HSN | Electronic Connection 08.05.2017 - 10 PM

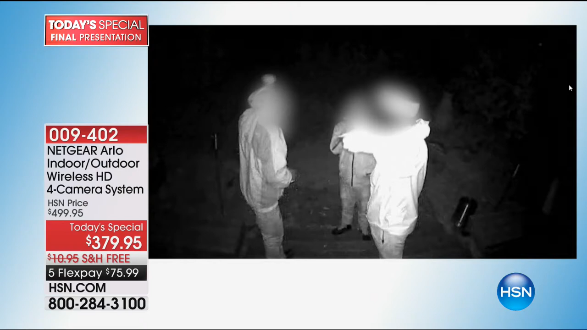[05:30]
These are real videos of real people that were intruding, encroaching on other people's property. And they were all caught. Every one of them. Every single one of these guys that you're watching right now is real.
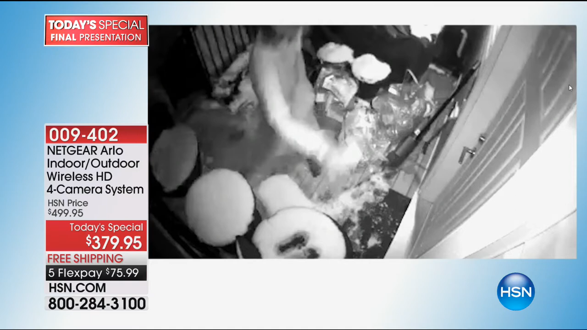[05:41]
And they were all caught. This guy, yeah, he's had a little too much to drink or something. I don't know. And he's trying to get in. He's trying to break into somebody else's house. He doesn't know where he is. Right. And how scary is that? And how scary is that? Right. You'd be freaking out. Freaking out. That guy's trying to get into the Chinese restaurant.
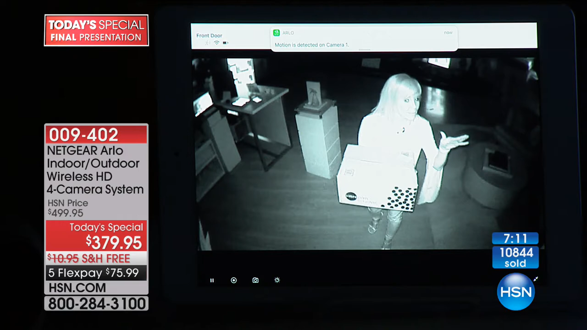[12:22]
So if somebody's creeping around your property or peeking in your windows or trying to, you know, take a key and get in, look at, you can read the writing on the packages. It's pitch black. It almost illuminates it. And this is the camera. When it was designed for the U.S. military, they needed something that was so crystal clear that you would be able to see inside the darkest cave. How cool is that? And then when the sun comes back up, the camera automatically converts back into your high definition camera. Just like that. Automatically does that.
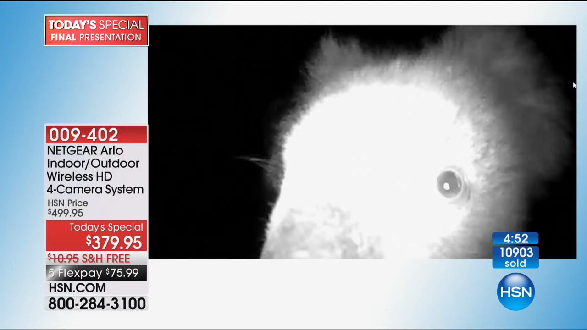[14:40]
That's one of the things people love most about it is the ease of use. And now you can find out what little critters are hanging out in your
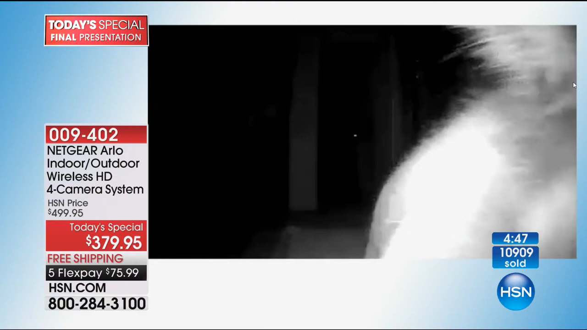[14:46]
backyard or out in your back porch or out in your back deck. If somebody hits your car, if there's a hit and run situation.
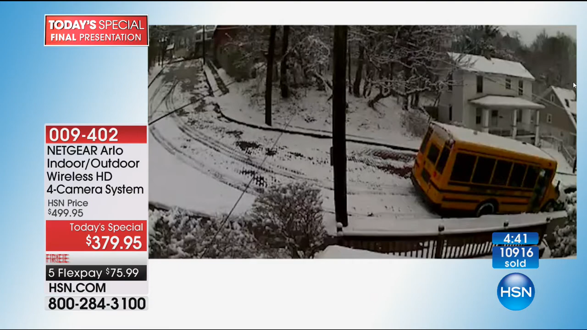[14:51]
Out front, guess what? Now you're going to see what happened. Exactly. You have proof of what happened.
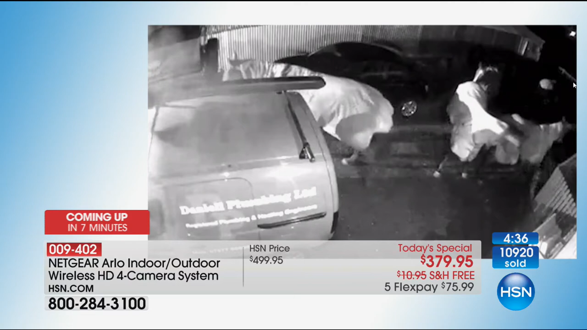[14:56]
Yes. And these are kind of the funny videos that people sent in to Arlo, like when the horses got loose.
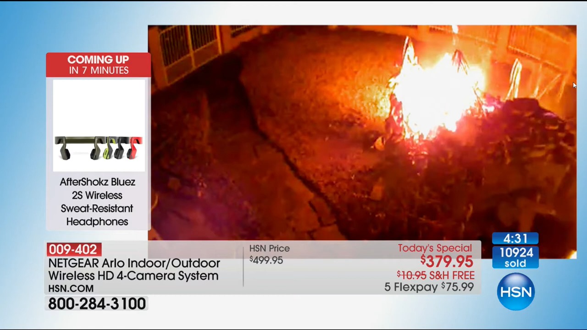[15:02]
Well, this isn't real funny, but you know, if there's a fire, if there's some emergency at your house, a lot of animal videos were sent in to Arlo.
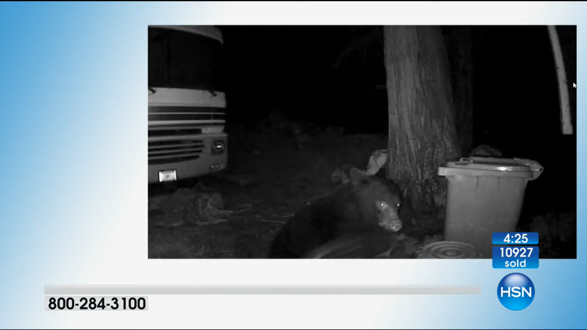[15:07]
The bears, tons of bear videos.
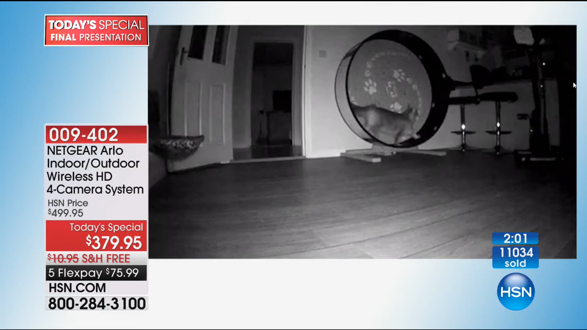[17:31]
So it was alerted, you know, each time they came to each door to check on the house. Nice. I mean, it was a great system. Works great at night.